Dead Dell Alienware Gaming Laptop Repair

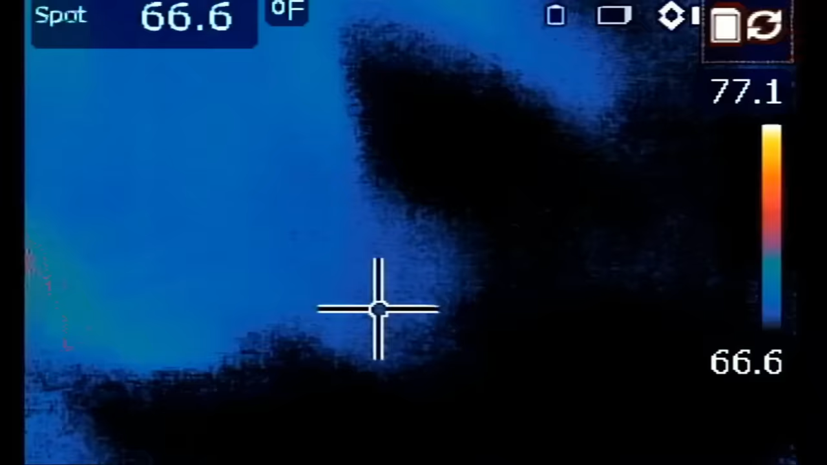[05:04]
On screen: spot 66.6°F
Let's go ahead and inject voltage at the short.
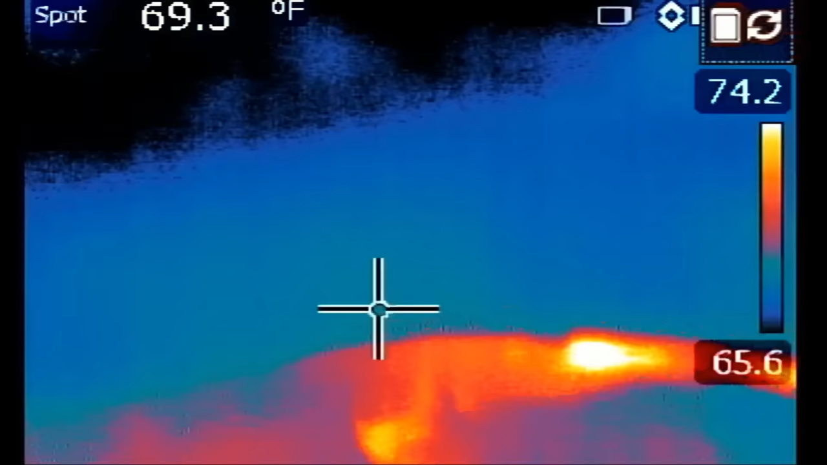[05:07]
On screen: spot 69.3°F
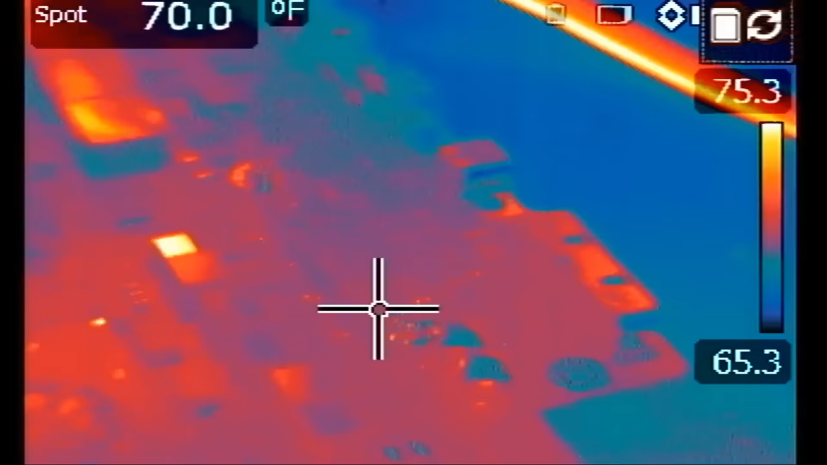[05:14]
On screen: spot 70.0°F
And usually it's a minimal heat spot on any one of the DR MOSFETs right under the CPU. So our CPU is right here. And the DR MOSFETs are right here.
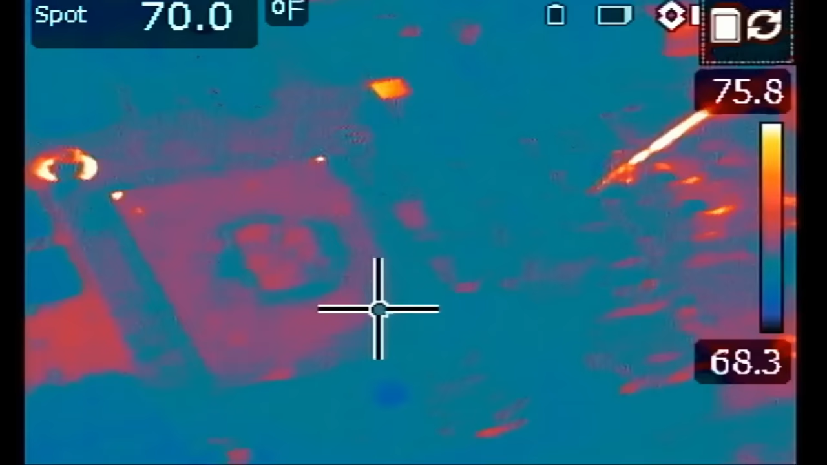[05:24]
On screen: spot 70.0°F
We have one, two, three, four, five. Inject voltage.
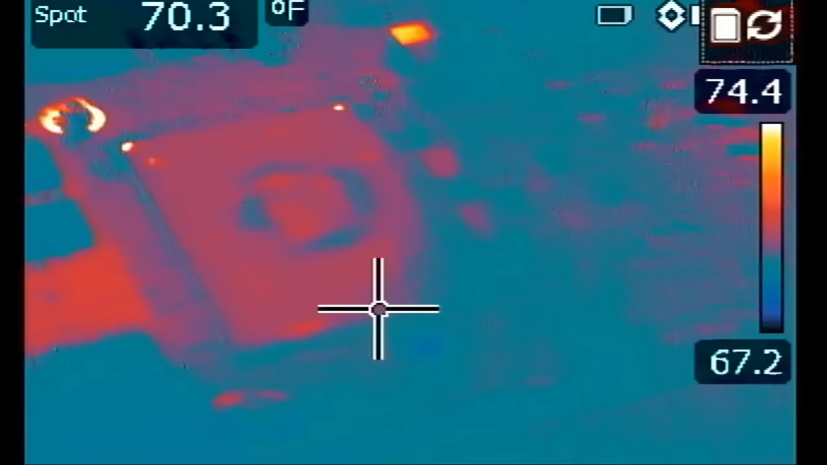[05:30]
On screen: spot 70.3°F
I cannot tell if anything got hot. It's a very minimal heat. I always mention it's a very minimal heat so you have to have eyes like a hawk in order to see what I'm talking about. I went over this many times while working on video cards and working on thick boards where it's very difficult to see where the heat is coming from. But right now I cannot see anything, nothing. Let me check rest of the board. Whatever yellow stuff you are seeing right now are reflections and not heat spots.
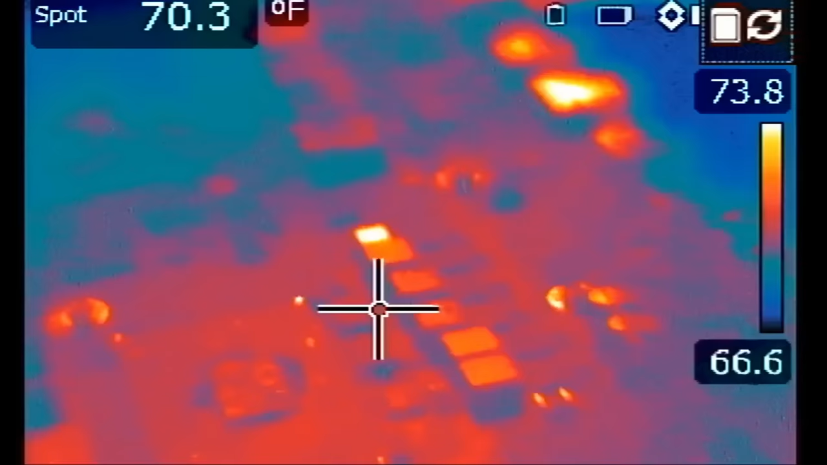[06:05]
On screen: spot 70.3°F
If I tilt the camera those heat spots will go away because they are reflections. So you have to be able to differentiate between a reflection and the heat spot.
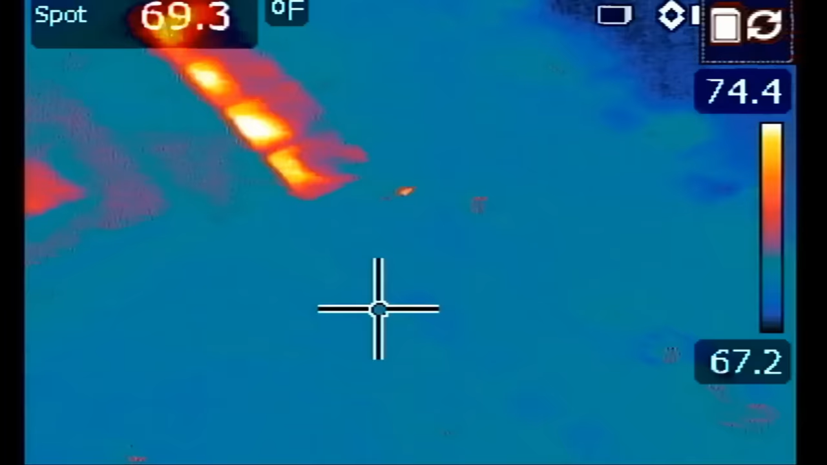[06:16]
On screen: spot 69.3°F
Those are reflections.
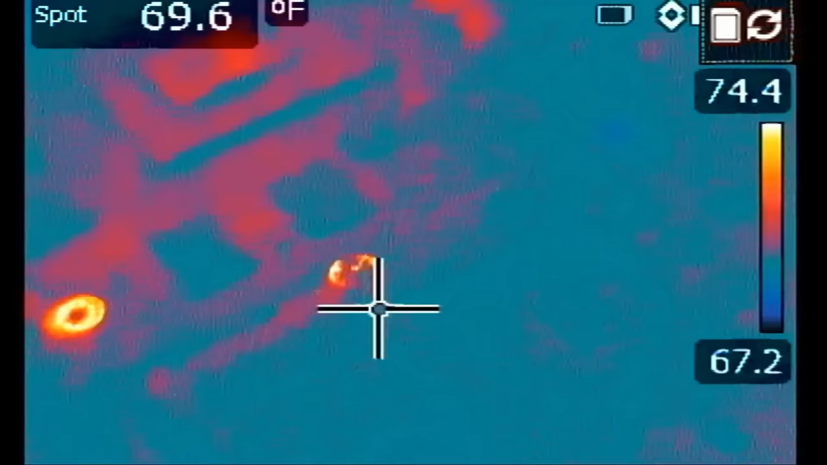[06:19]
On screen: spot 69.6°F
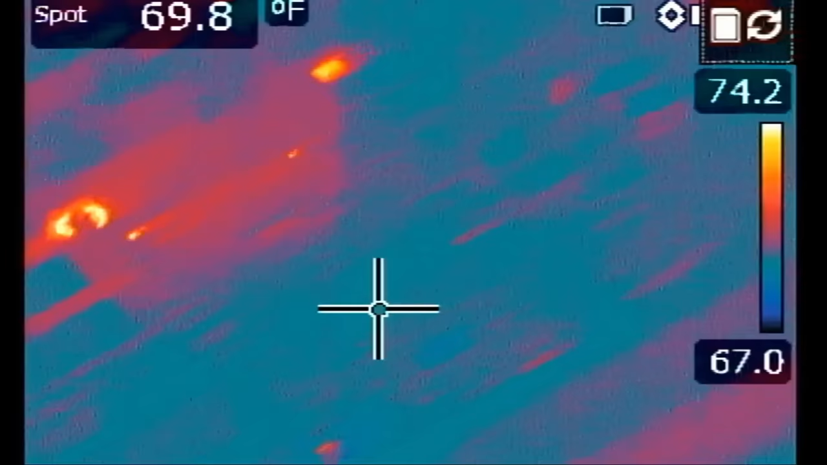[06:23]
On screen: spot 69.8°F
Let me increase voltage on my voltage injection tool and have that short.
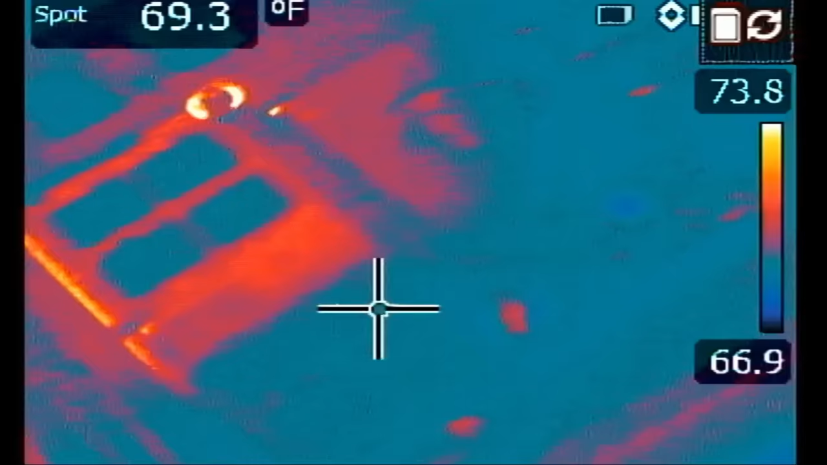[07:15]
On screen: spot 69.3°F
I do not see anything hot on the board. Let me rotate the board.
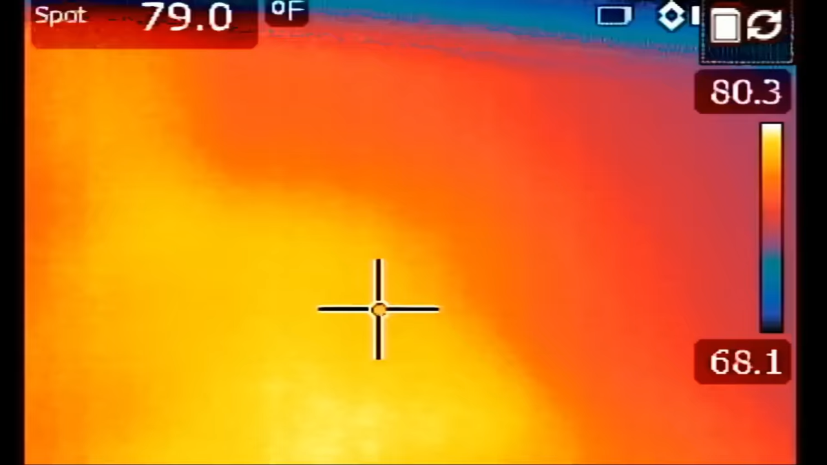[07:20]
On screen: spot 79.0°F
Look on the, oh, whoa, whoa, whoa, whoa, whoa. I see something right over here.
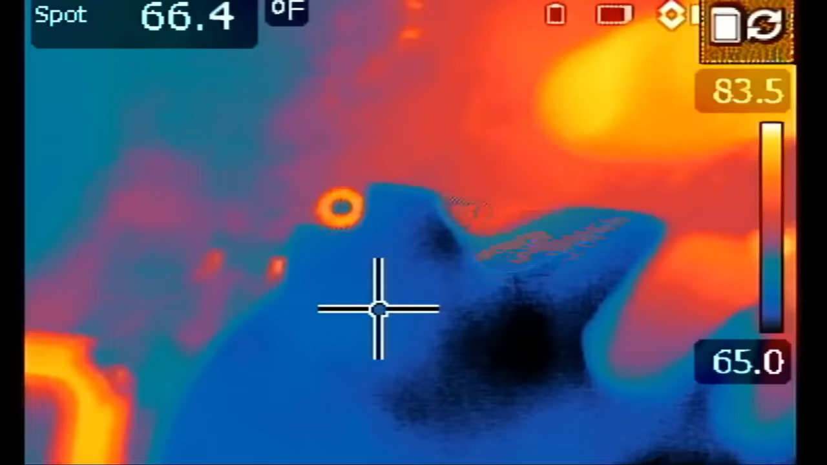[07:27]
On screen: spot 66.4°F
What the?
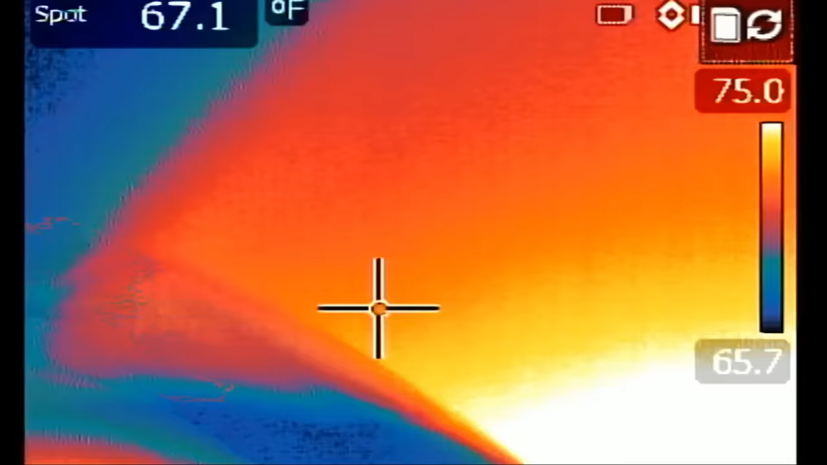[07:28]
On screen: spot 67.1°F
First time.
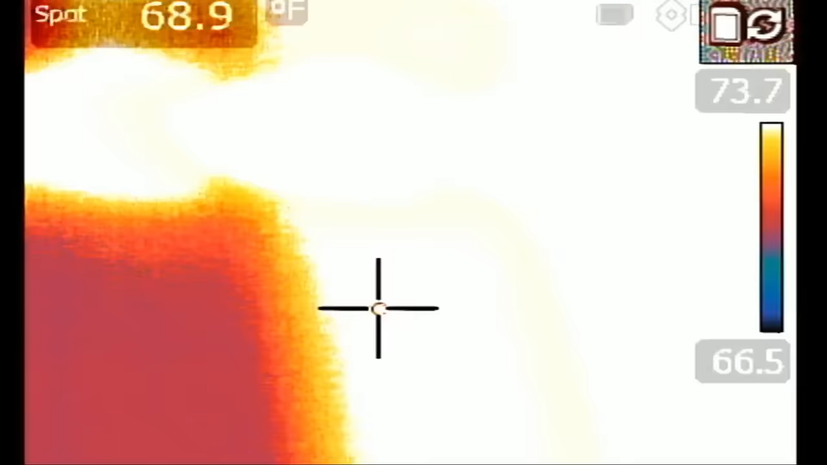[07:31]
On screen: spot 68.9°F
First time in my life I see a short circuit on back of the board on Dell Alienways.
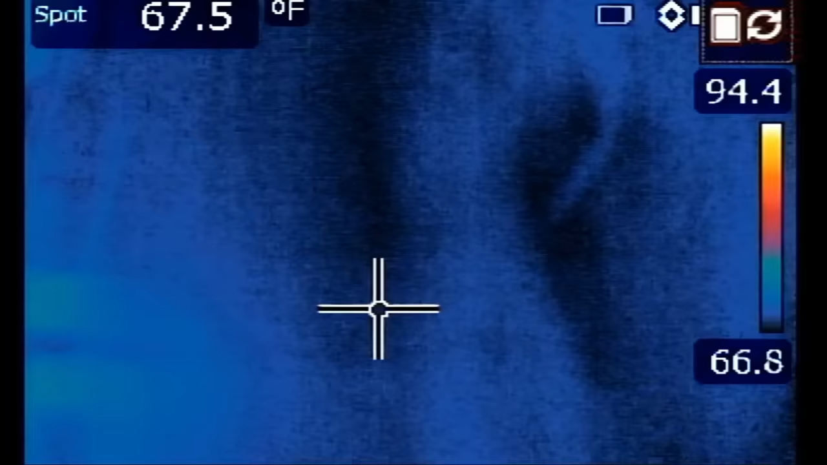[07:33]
On screen: spot 67.5°F
Right here. I think it may be one of the two caps.